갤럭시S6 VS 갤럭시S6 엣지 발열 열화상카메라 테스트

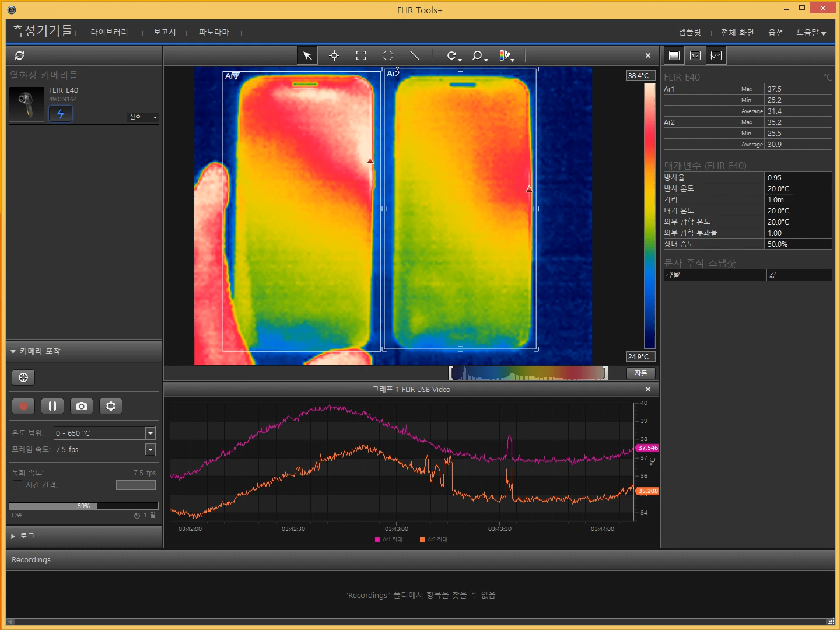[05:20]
On screen: scale top 38.4°C, scale bottom 24.9°C
이제는 화면을 뒤집어서 제가 보도록 하죠 지금 제가 움직이는 이게 플래시입니다 화면 뒤집고요 엣지도 뒤집도록 하겠습니다
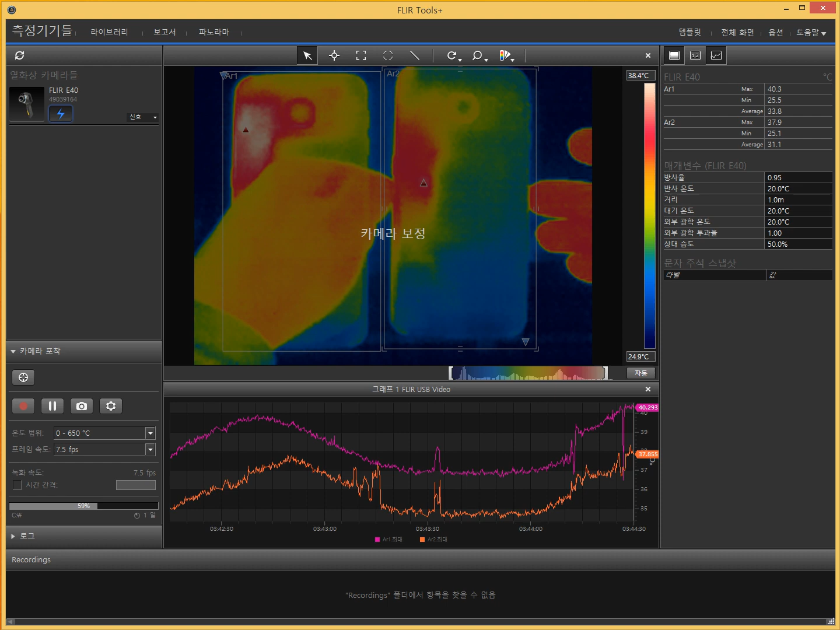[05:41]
On screen: scale top 38.4°C, scale bottom 24.9°C
조금 내려서 중간 부분에 놓도록 하죠 이렇게 하면 좀 더 확실히 차이가 나죠 보면은 오른쪽 부분이 지금 갤럭시 S6 엣지고요 왼쪽 부분에 갤럭시 S6 플랫입니다 보면은 확실히 그 왼쪽 상단 부분에 지금 카메라 부분 쪽 왼쪽 부분 이 부분 온도 높아지죠
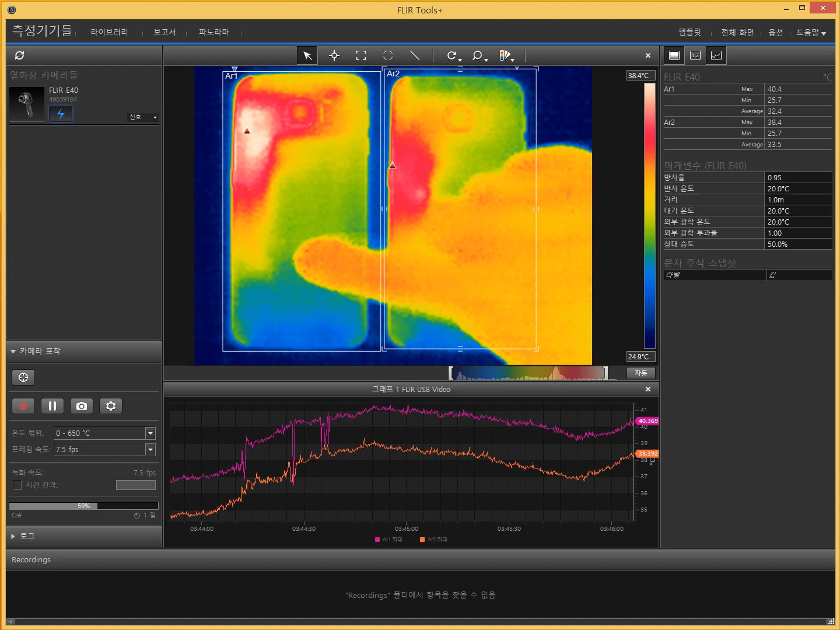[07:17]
On screen: scale bottom 24.9°C
확실히 두 개 모양이 좀 다르네요 제가 이번에는 서로 두 개를 바꿔 보겠습니다 지금 이쪽 부분이 왼쪽 부분이 지금 플래시고요
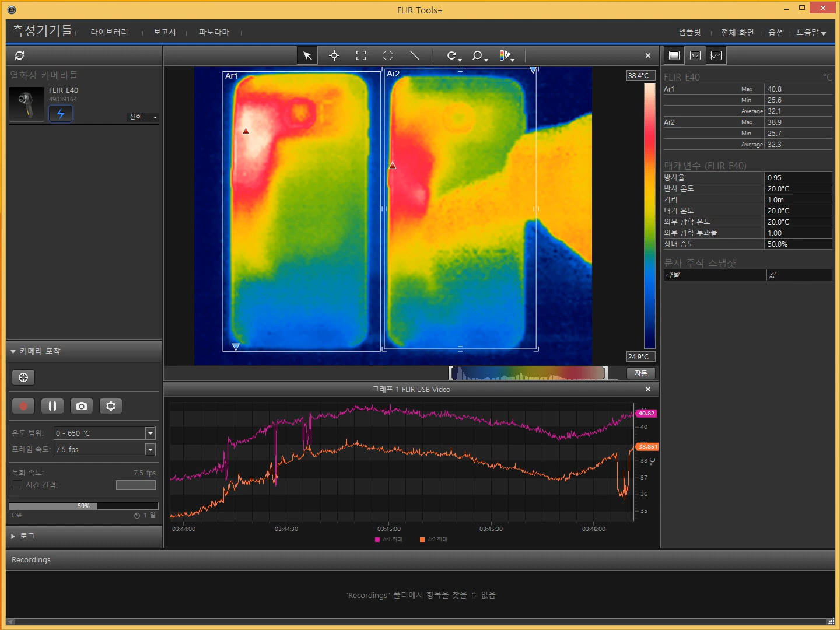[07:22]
On screen: scale top 38.4°C, scale bottom 24.9°C
오른쪽이 지금 엣지인데요 두 개를 서로 바꿔 보도록 하겠습니다 위치를 그럼 좀 더 정확하게 비교해도 되겠죠 이쪽으로 놓고요 이걸 이쪽에 놓도록 하겠습니다
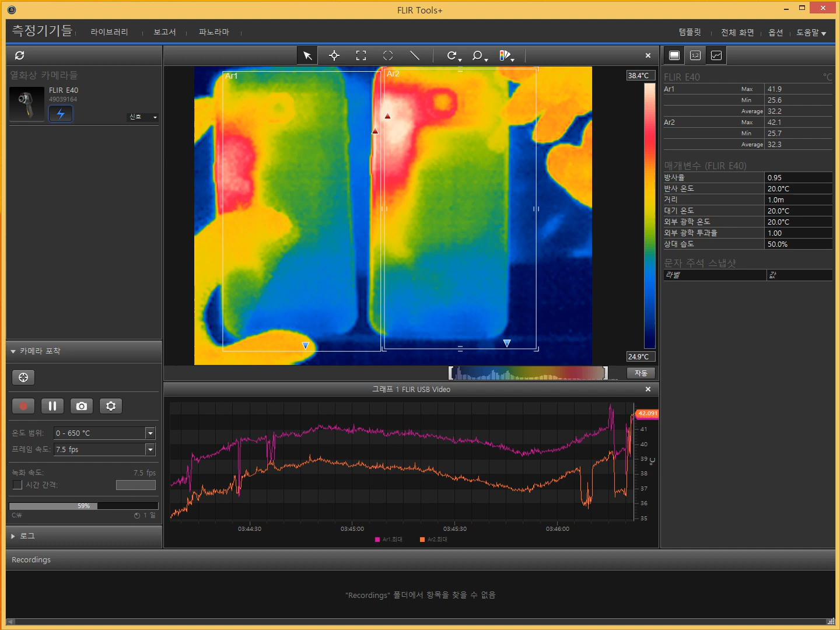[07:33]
On screen: scale top 38.4°C, scale bottom 24.9°C
확실히 지금 차이가 나는 게 서로 모양을 바꿨으면은 만약에 각도 때문에 잘못 측정된다면은 좀 다르게 될 텐데요 바레를 놓고 본다면 이번에는 오른쪽이 플래시죠 이쪽이 플래시고 왼쪽 부분이 지금 엣지인데요
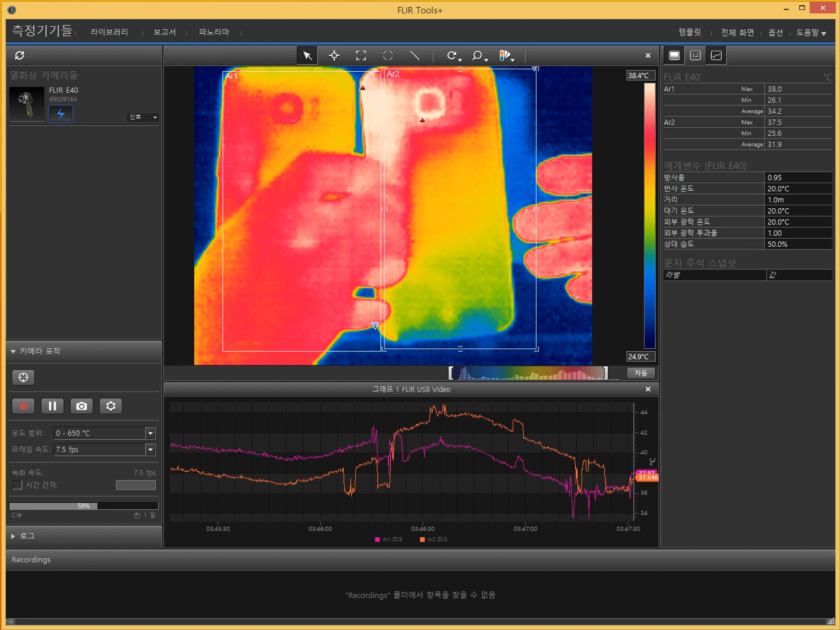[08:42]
On screen: scale bottom 24.9°C
프레임을 낮춰놨더니 지금 이걸 맞추는 게 생각보다 어렵네요 좀 늦게 움직이기 때문에
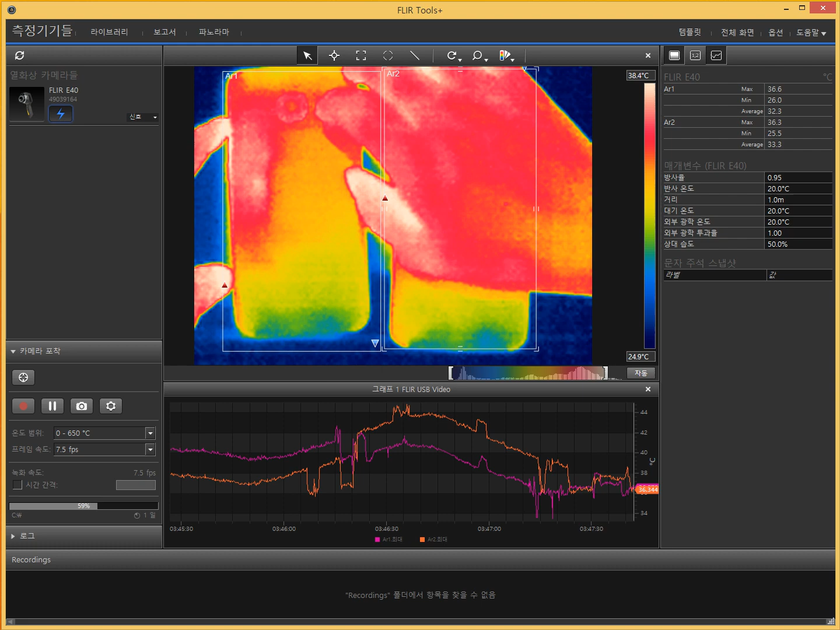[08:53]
On screen: scale top 38.4°C, scale bottom 24.9°C
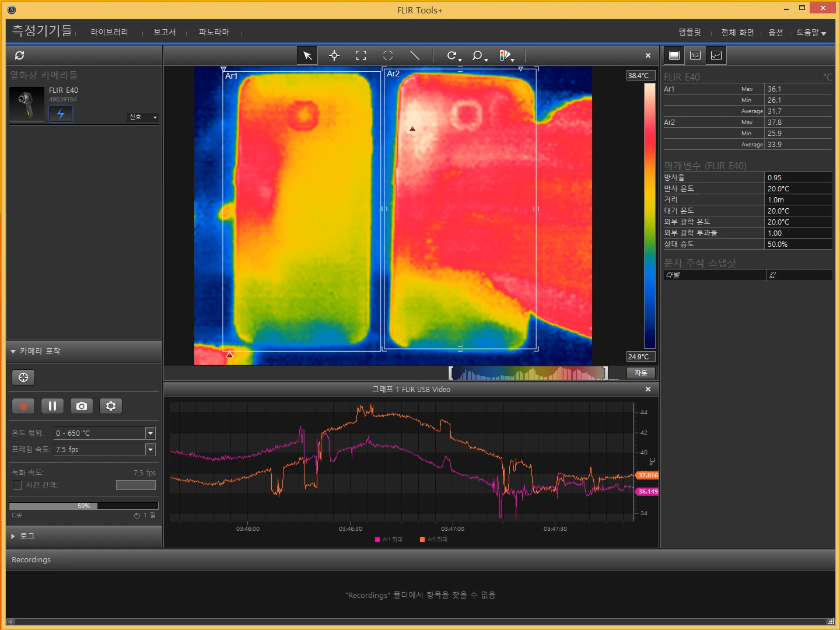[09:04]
On screen: scale top 38.4°C, scale bottom 24.9°C
두 개를 놓고 보니까 확실히 플래시 온도가 좀 더 높게 나옵니다 두 개를 막상 비교해 보면은 플래시 온도가 조금 높게 나오네요 지점을 정해서 제가 온도 가장 지금 온도 가장 높은 부분을 보면은